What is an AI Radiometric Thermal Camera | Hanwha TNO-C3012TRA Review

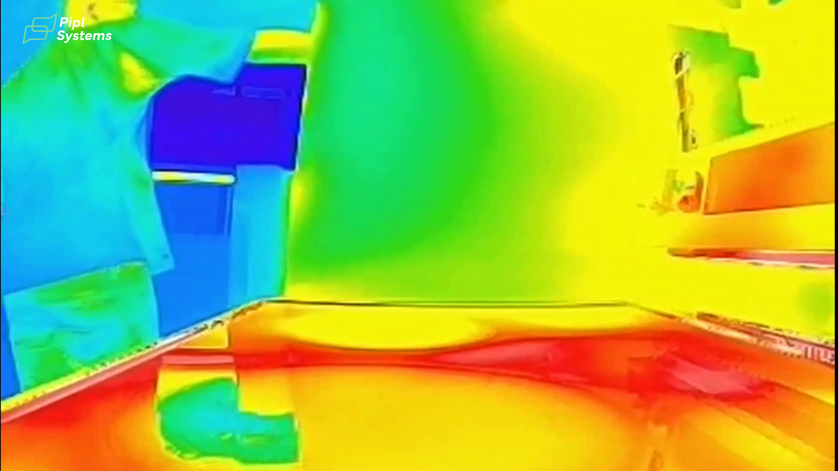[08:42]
All right, it's not an industrial installation, but you have my teapot right in front of you and you're able to see the temperature variation using the thermal radiometric camera.
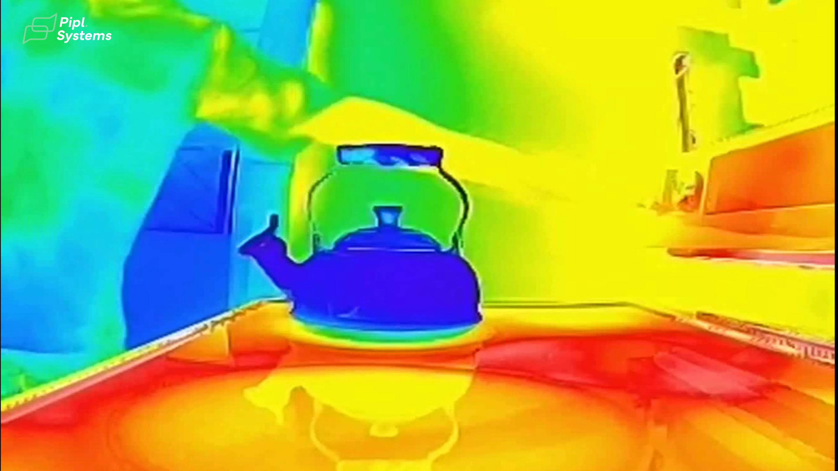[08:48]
So you see the temperature rise really fast
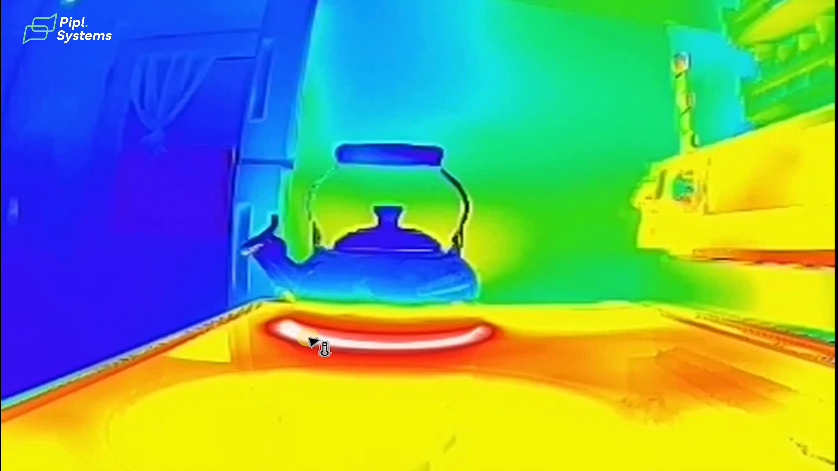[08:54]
once the water inside the teapot is growing. And this is also true when we're looking at cooler objects.
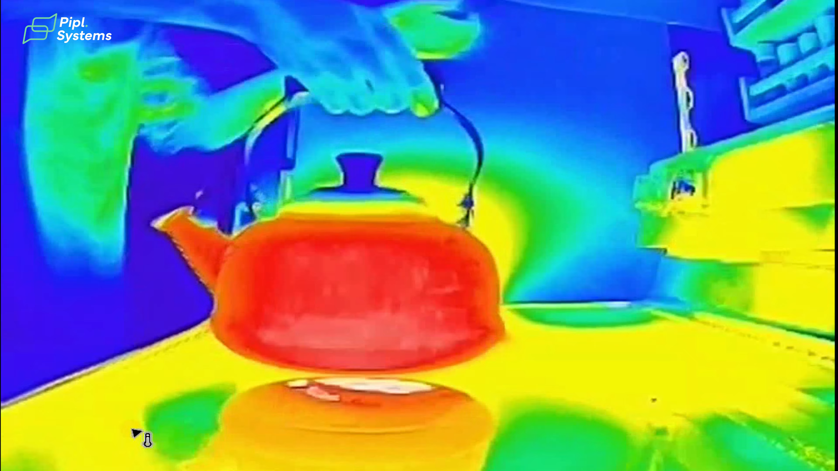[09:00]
So right here you have an ice bucket, so not really much temperature variation here.
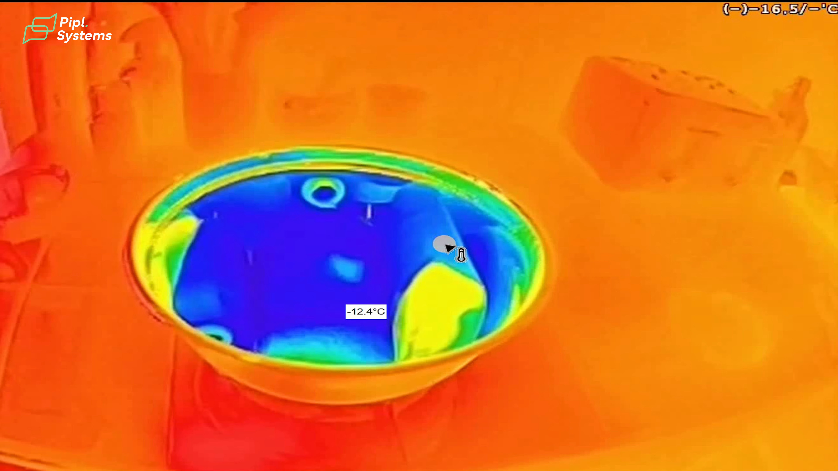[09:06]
On screen: spot -12.4°C
But again, you can maintain a certain temperature if you need something frozen for a long period of time.
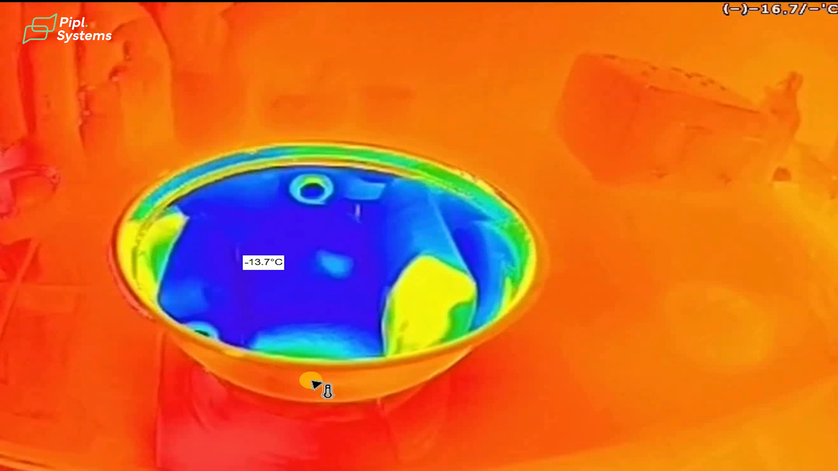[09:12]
On screen: spot -13.7°C
This is again a good application for you to use in different case studies.
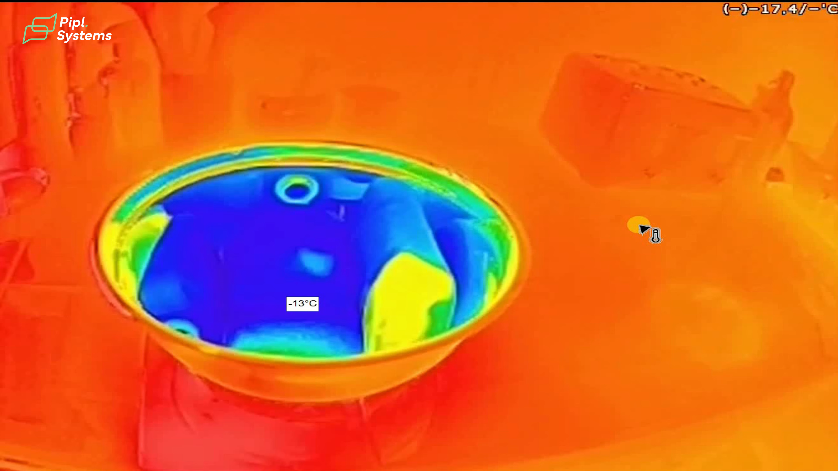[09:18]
On screen: spot -13°C
And finally, when we mentioned that thermal and radiometric are a great combo because you can see everything in any situation.
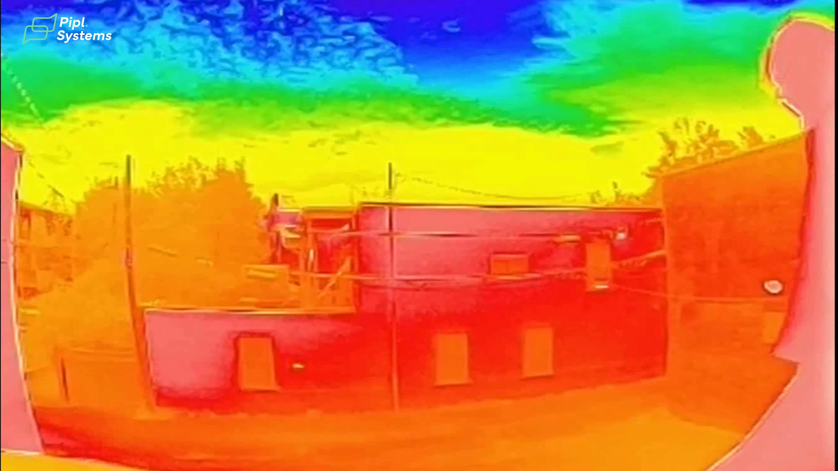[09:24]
Well right now it is total darkness and as you can see here, well this is me. Even though it's a splash of colors, it's just to prove to you that in any range, any situation,
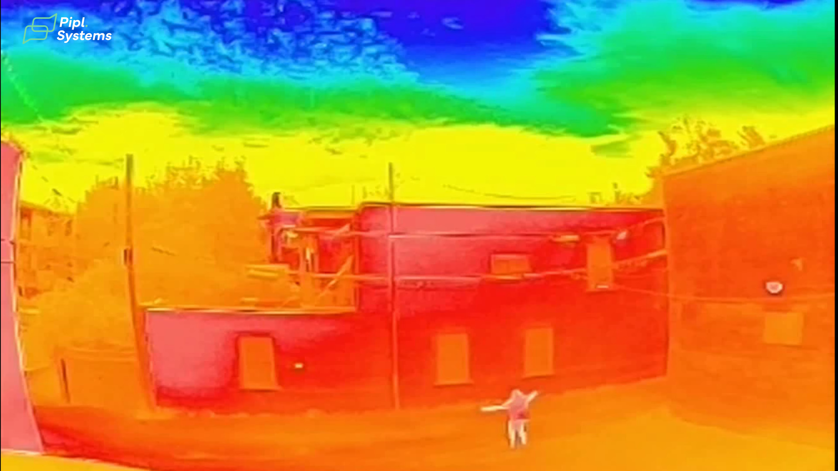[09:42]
you're able to have a clear image of if someone's trying to trespass on your premise, if a vehicle trying to trespass on your premise,
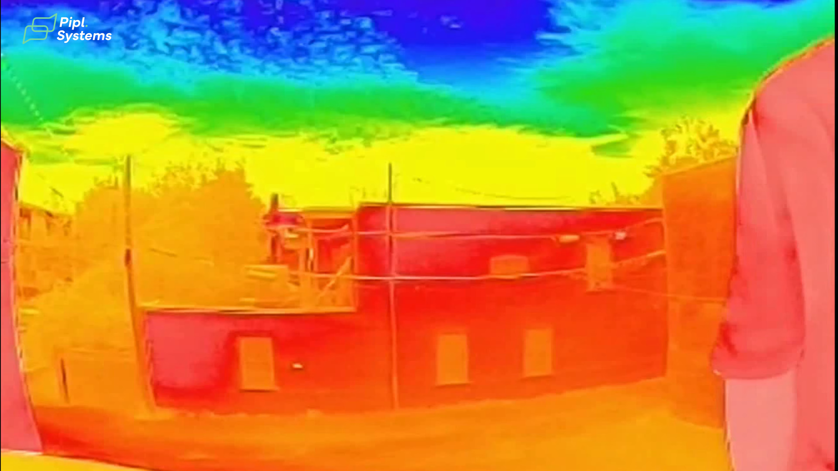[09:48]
you're able to be alerted right away because, again,